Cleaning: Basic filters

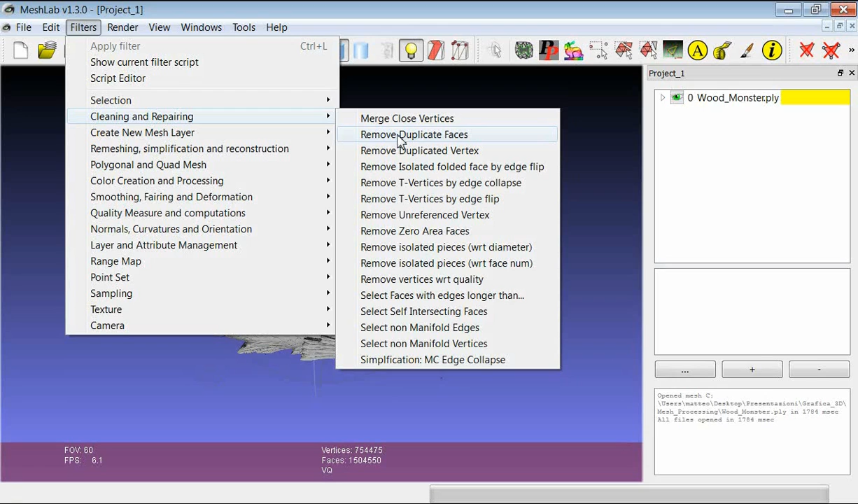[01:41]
It removes any kind of faces which are defined by the same vertices. So they are just redundant in defining the surface. Every time that you apply the filter you get feedback about its result on this dialogue. And here for example you can see that there was no duplicated faces in this model.
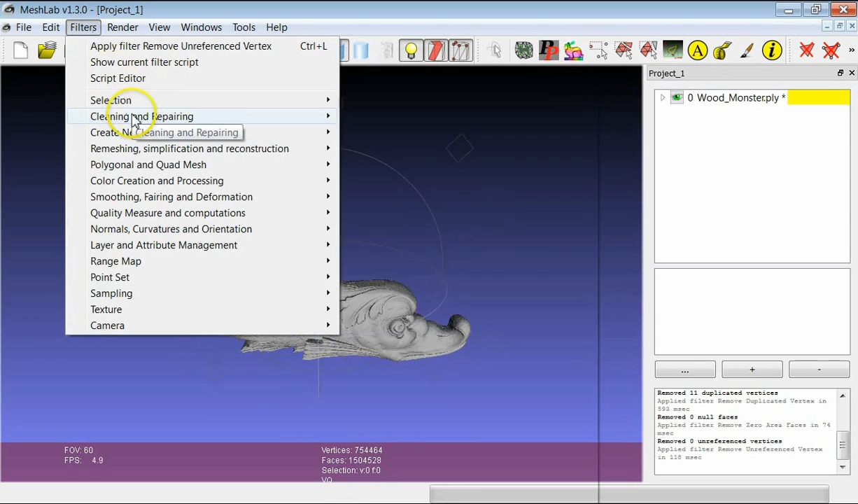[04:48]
These selection filters are a bit more different with respect to the first ones we saw.
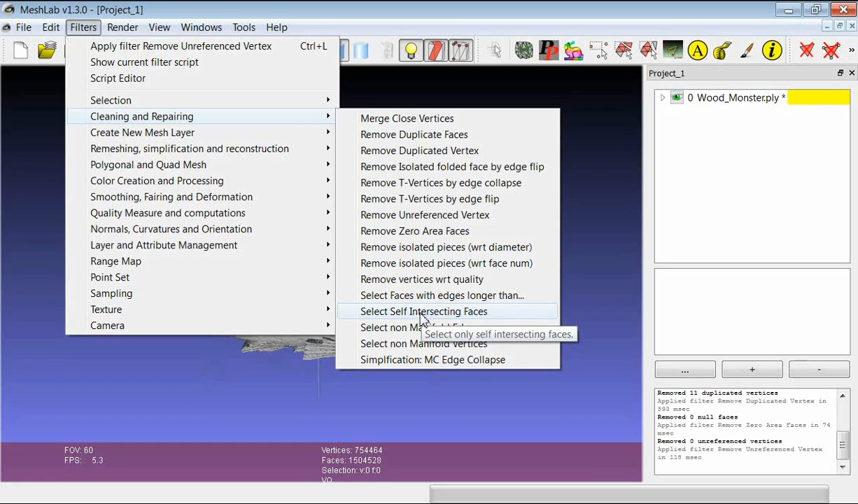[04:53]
Because in this case you are selecting and possibly removing a surface. While the other cleaning filters essentially don't change anything about the surface. Because they are removing only redundant or not useful parts of the geometry.